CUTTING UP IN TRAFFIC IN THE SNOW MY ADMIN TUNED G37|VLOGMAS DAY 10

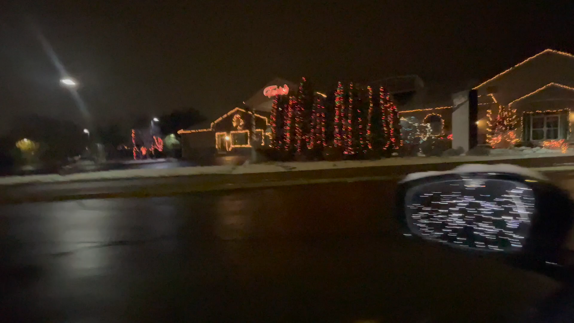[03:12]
See, this Tesla's right here, it was nicely decorated. They did a good job, I guess.